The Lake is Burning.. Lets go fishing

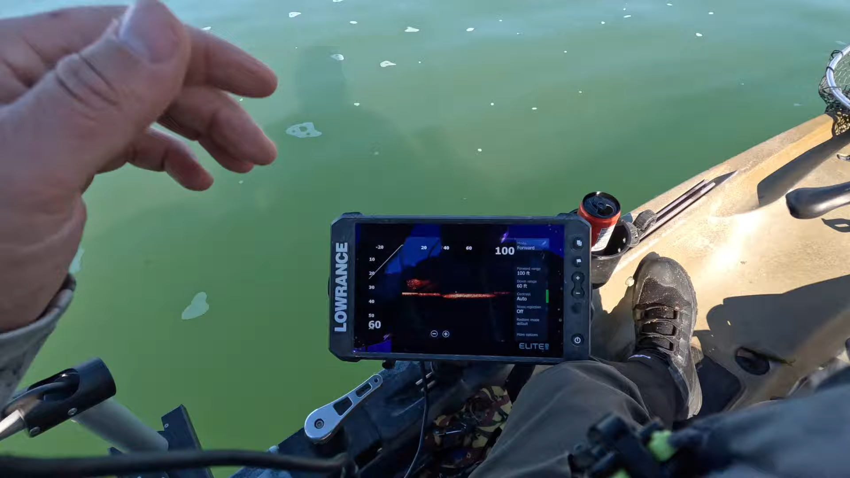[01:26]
size of these bait balls out here holy and you get a couple like striper or whatever those
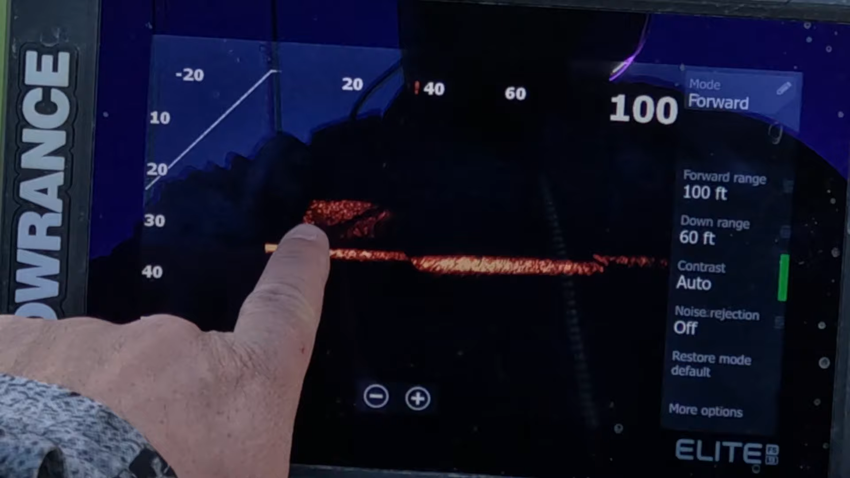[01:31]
are these bait balls out here are monstrous how are you going to catch fish out here when you got that going on